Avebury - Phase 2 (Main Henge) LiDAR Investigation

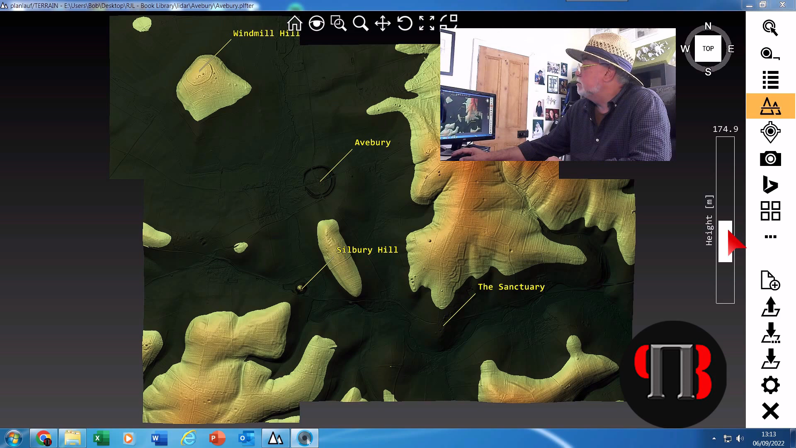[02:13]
accurate which is actually orientated towards the water so boats were coming and could moor around the edge now as the mesolithic continued and the rivers fell in high what would have happened this site would become more and more inaccessible so much so at some point they would have to actually have a new site and this is where Avery or phase two as i call it was built if we zoom in a bit into Avery you
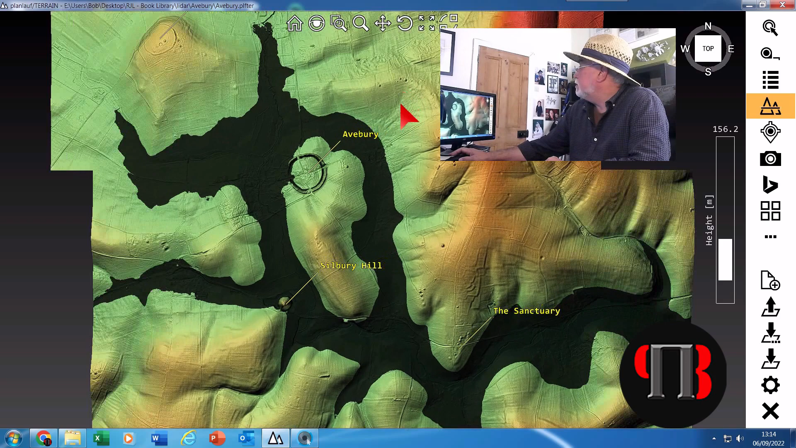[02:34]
can see it's quite unique with its uh large
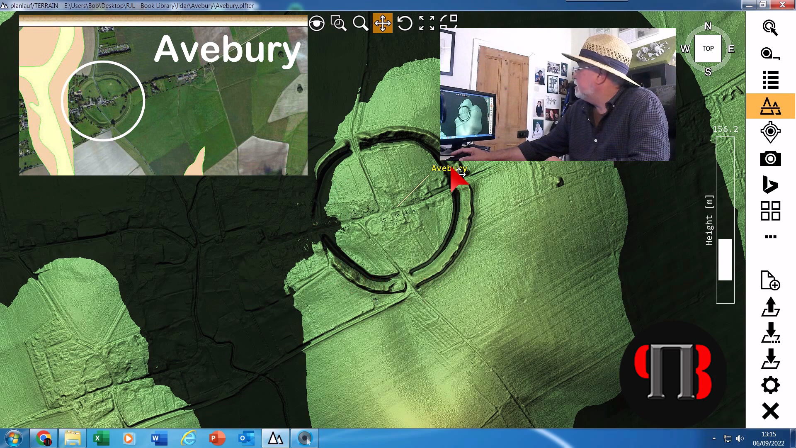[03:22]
which gives you a bit of a clue of what they were doing with it because the boats will now be able to come in and more inside Avery in these gigantic ditches which i would imagine actually were joined we now got roads there this would just be one large ditch i think it actually there would have been a gap here because we've got the stone avenues coming out this side but i would imagine the ditches would have continued here and will continue on
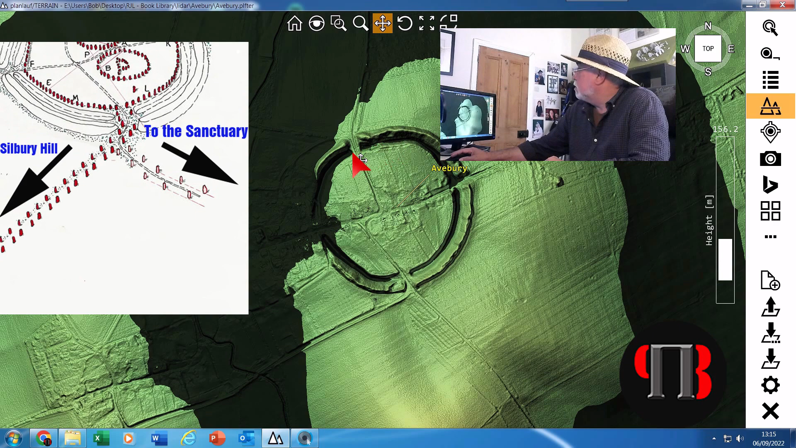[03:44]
that side as well and it's only recently since the roads been put in that these ditches uh have been filled in for obvious reasons now what's
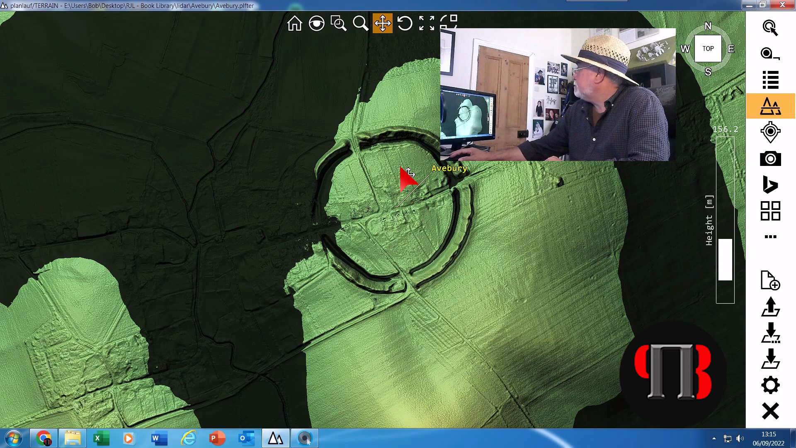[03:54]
interesting if we can uh pan in and tilt this just a little bit here's having a look at the west side which has been lowered for the kennet now archaeologists have seemed to have missed this
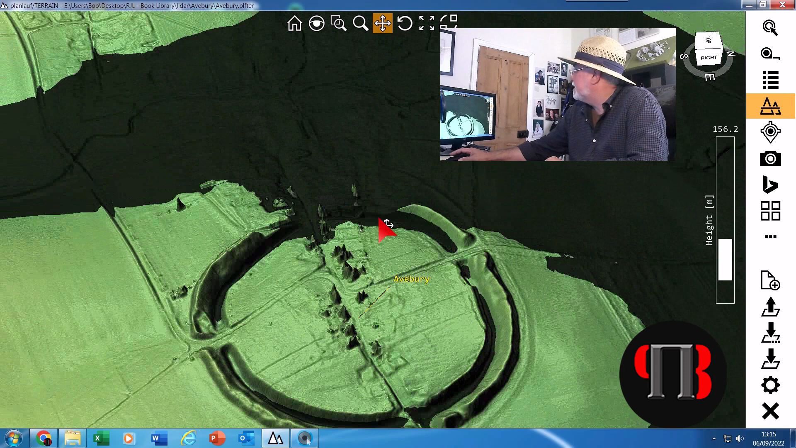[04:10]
completely for some reason as we can see there very clearly and what i'll do i'll take the water off because it's a bit distracting this better what you can see here very clearly is that this bank has been tapered it's been rounded here and tapered there now that and obviously on this
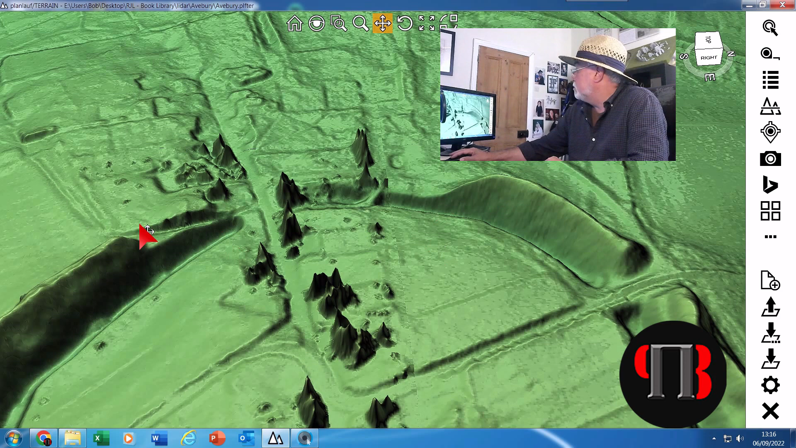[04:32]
side it's been tapered here there is no logical reason that it's been should be tapered and if you look at some of the if you look at some of the archaeological drawings they will show you it has been completely
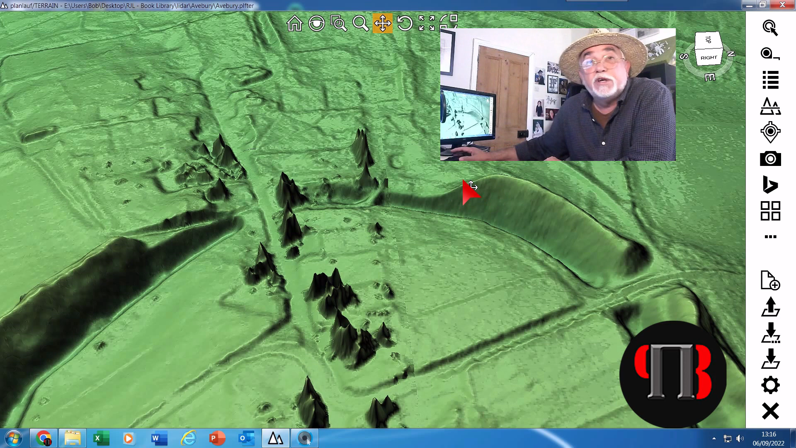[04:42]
round at some point which is a nonsense it was never that way these tapered edges have always been there and as we uh
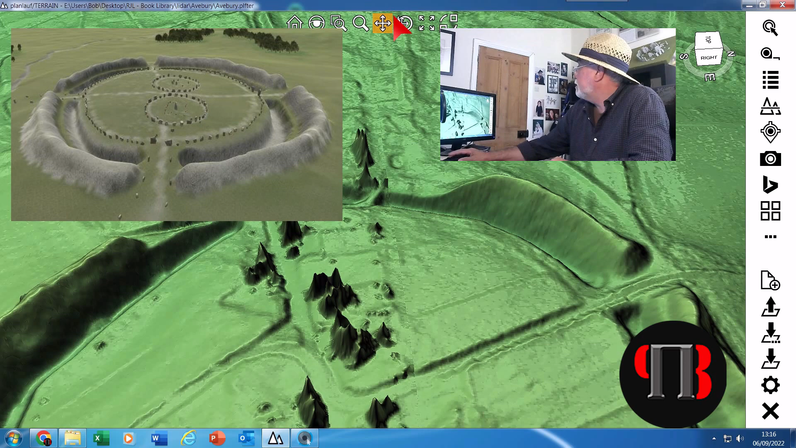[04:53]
have a closer look we could go around the back and have a look we can show you
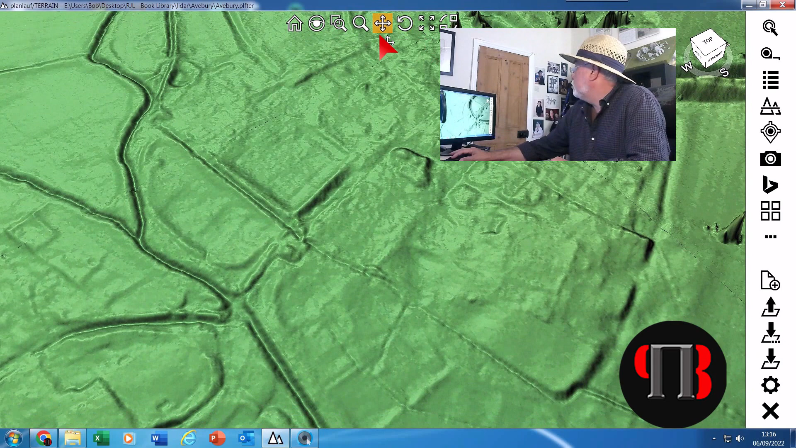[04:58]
that basic there you go can't get more clear that this was this was made to be tapered this was not natural there is nothing here most people think that it was tapered or cut down because it's in a way off part of the town well there's no town there
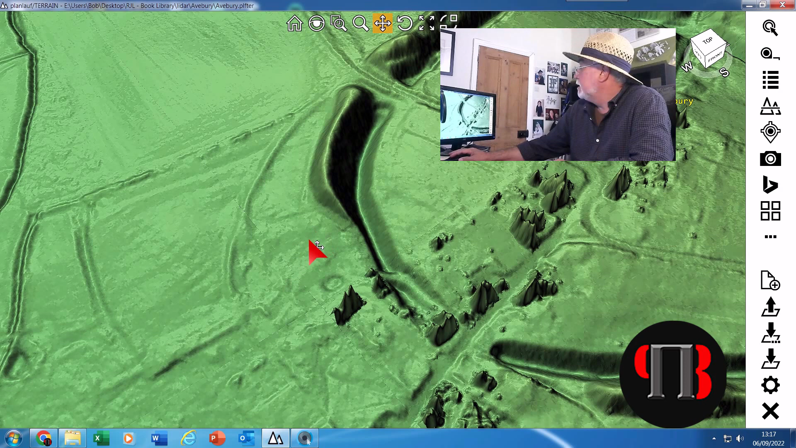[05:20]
and as you see from the lidar map there's never been we can see we see walls and buildings and bits here and here and here but here nothing so why would you take down this gigantic bank if you have no reason to it's a it's a bit of a nonsense really
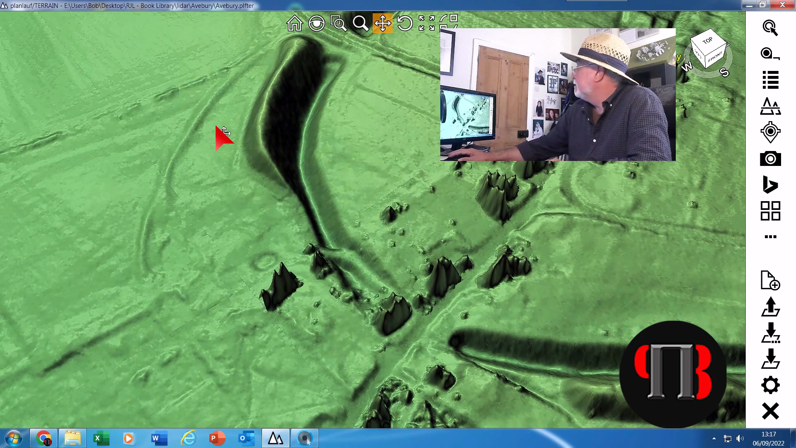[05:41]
so this tapered effect of the bank has never been explained by archaeologists unfortunately but it is a main key feature and if we put
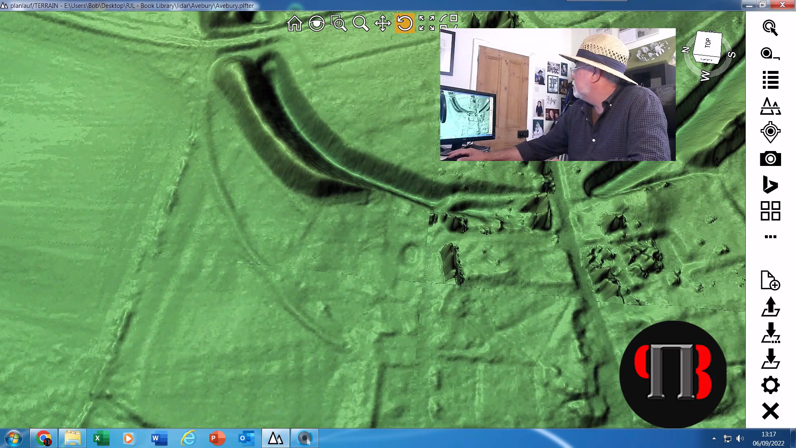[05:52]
the water back in again it becomes painfully obvious and that's a bit too high and we we all drop a bit here we go painfully obvious that this is where
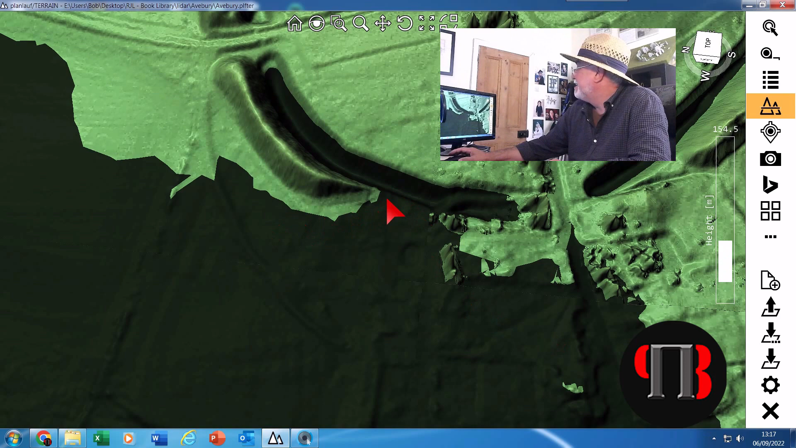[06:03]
the water will come in to fill the ditches of Hafebury archaeological conundrum 101 Hafebury resolved
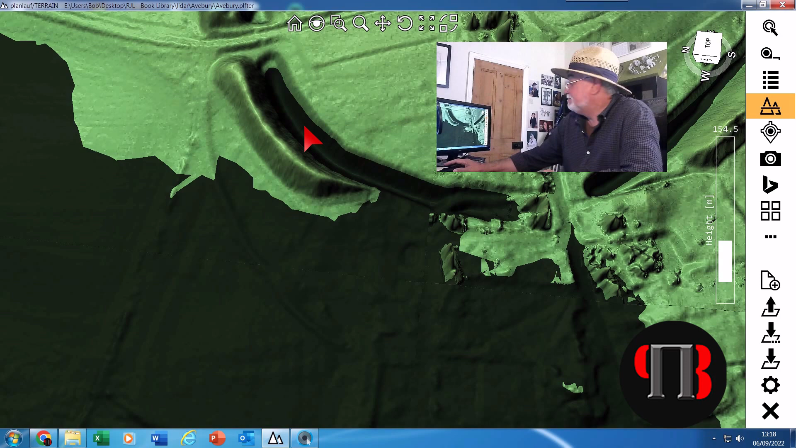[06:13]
okay if we go and take a look at the other bank here we also see that that's been this rounded off it's not square it's been tapered as well and that's because it was never meant to be there and I imagine once upon a time that the river of them probably came in here and would have come in here it'd be very
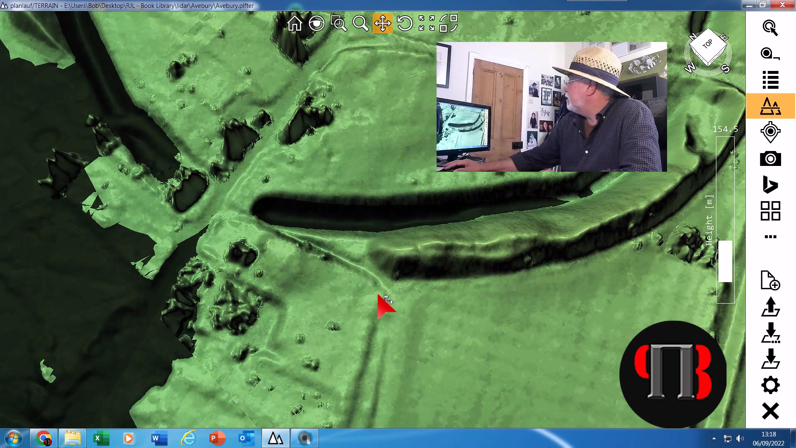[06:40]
hard to see this now because this is now raised ground due to the fact that you've got a cricket ground and you've got buildings and you can see this
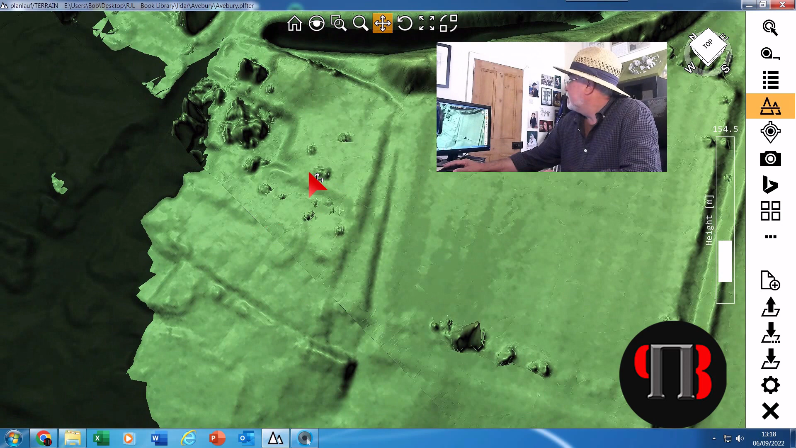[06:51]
is this is natural ground this has been built upon in recent years with bits and pieces which would change the level and therefore we
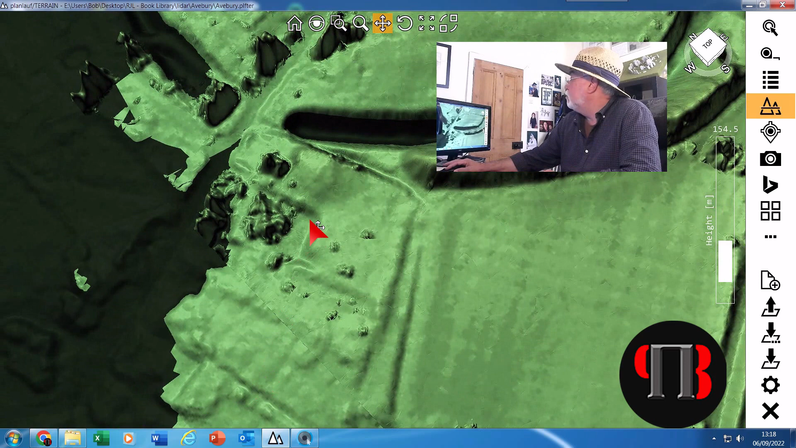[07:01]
don't see as we'd see on this side this nice clear aspect of where the river would have come in in the past we say here very
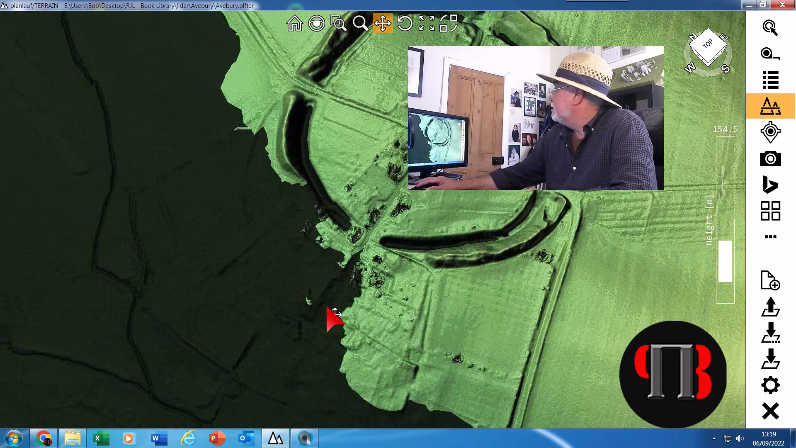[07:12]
clear river would have been here boats would have come here and trading would have been on here very much like windmill hill in the past so that's a very clear indication of every phase two the other aspect which archaeologists sadly don't really go into much detail about is